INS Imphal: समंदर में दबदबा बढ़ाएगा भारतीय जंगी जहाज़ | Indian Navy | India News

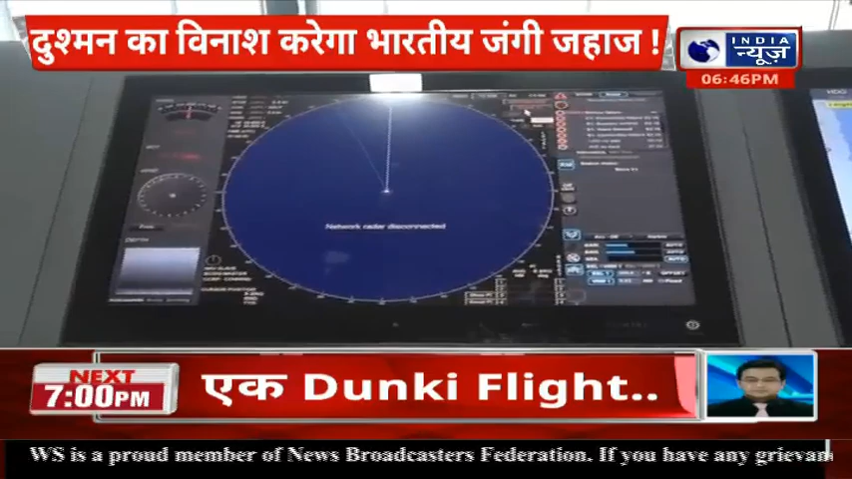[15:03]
سمموندر میں جو دوسرے ویسلز ملتے ہیں ان کو ٹریک کرتے ہیں اور ان سے ہم کولیزن آوائیڈنس کے لئے اس کو ہم یوز کرتے ہیں